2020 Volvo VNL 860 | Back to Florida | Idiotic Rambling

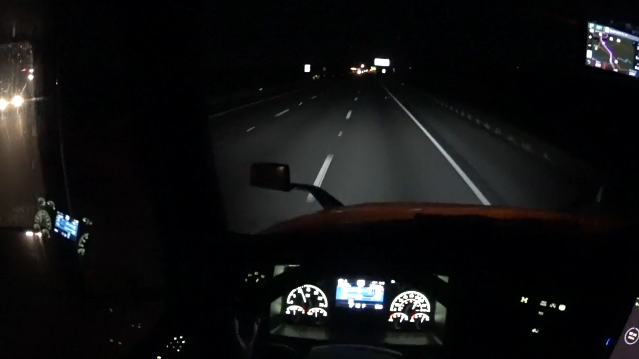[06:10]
and this is the Florida agricultural checkpoint that I missed the last time we'll get a red light there it is and we'll go in and see what they have to say and we're super heavy right so we're stopping at the scale for sure it's open
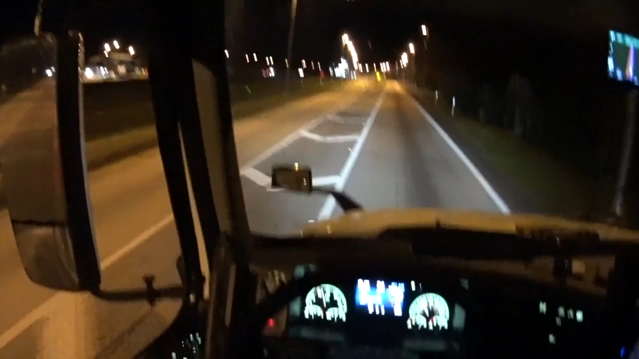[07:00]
open the window so we can talk to buddy
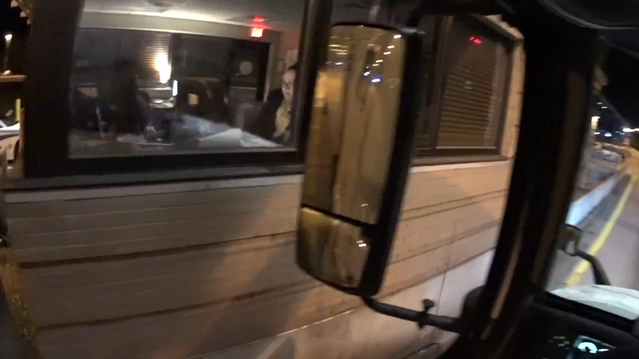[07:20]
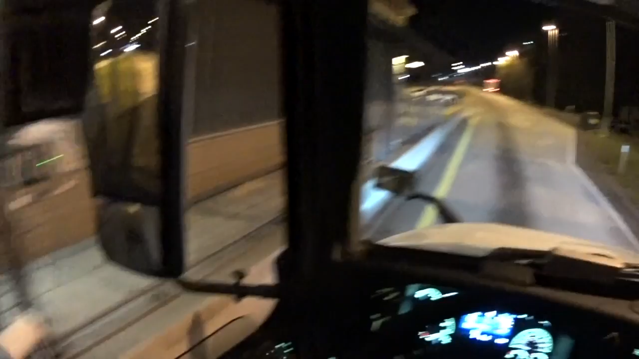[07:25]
well she didn't even want to talk to us usually you got to tell them what we have in the truck she must be playing golf clash or candy crush
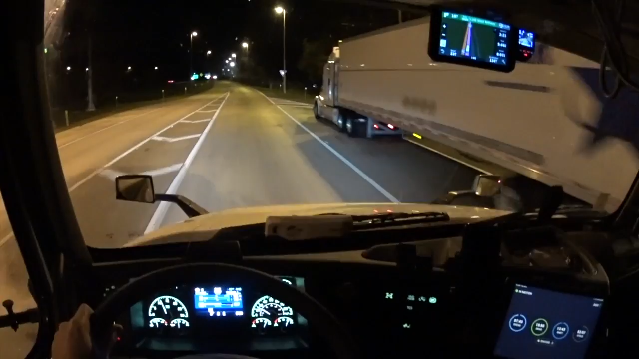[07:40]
hello Landstar and that was that so about three miles down the road to the way station see what happens there all right we're at the way station I can see the green open sign from here